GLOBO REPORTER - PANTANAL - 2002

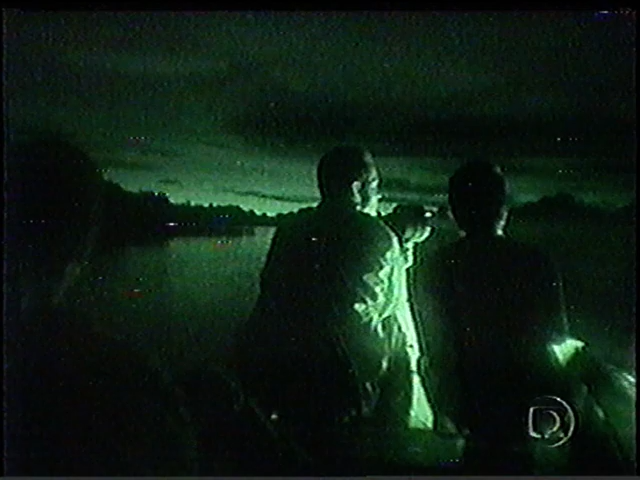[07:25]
Na época da cheia, elas se embrenham na mata.
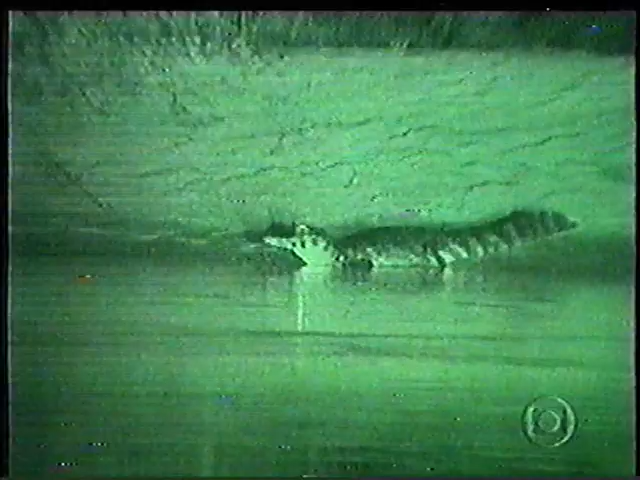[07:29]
Apenas os jacarés aparecem na margem. O que os pesquisadores vão tentar é conversar com as onças, imitando seu ruído.
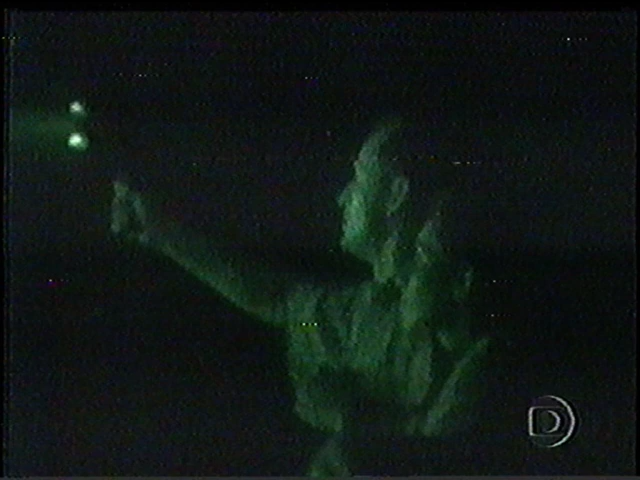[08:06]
Outra vez o estúdio, o rugido da onça.
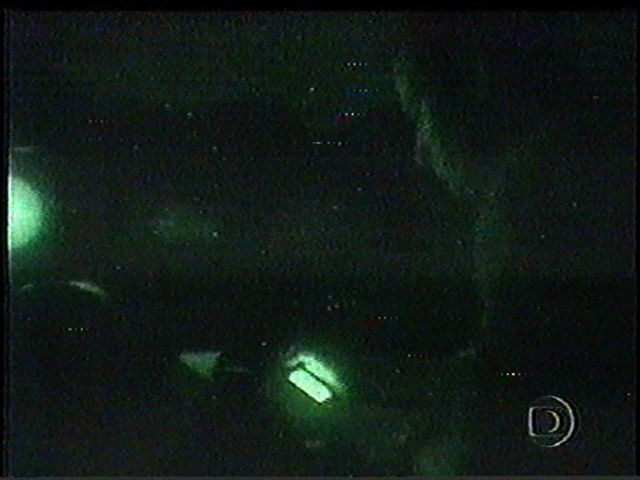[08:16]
Leandro marca no localizador por satélite a posição onde ouviu os esturros.